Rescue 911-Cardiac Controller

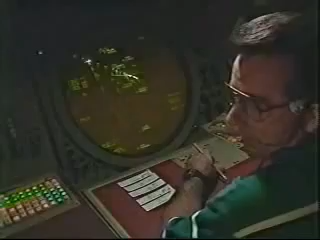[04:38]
Our radar scopes are meant to be observed in the dark, so consequently you turn the lights on and it kind of bleaches everything out. So that didn't last long, of course.